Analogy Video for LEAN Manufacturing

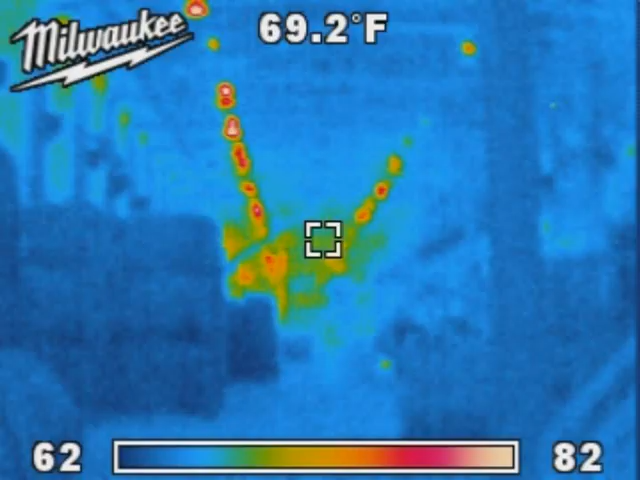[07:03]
On screen: spot 69.2°F
your heating, ventilation, air conditioning, you know, areas,
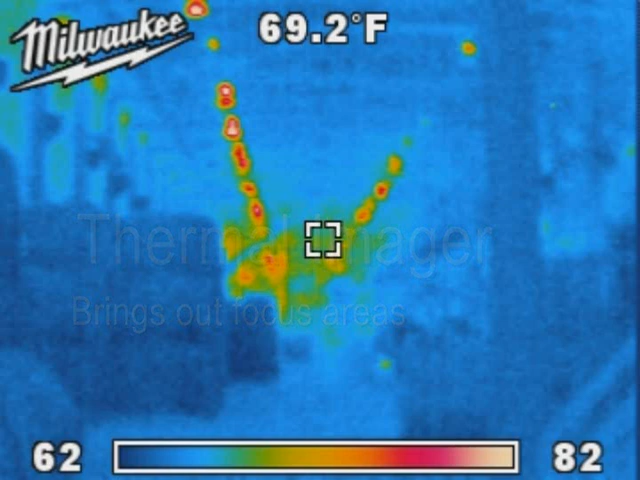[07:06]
On screen: spot 69.2°F
you want all that seal tight, there's a lot of tools out there you can use to bring those to light, you know, and, uh, the focus area is,
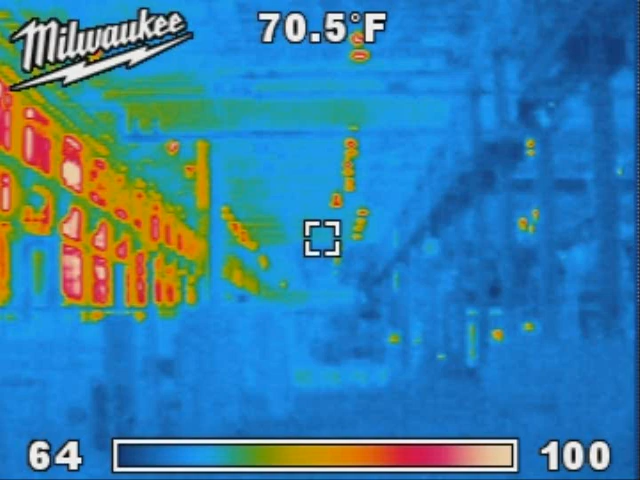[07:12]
On screen: spot 70.5°F
you know, thermal imagers is a really good one,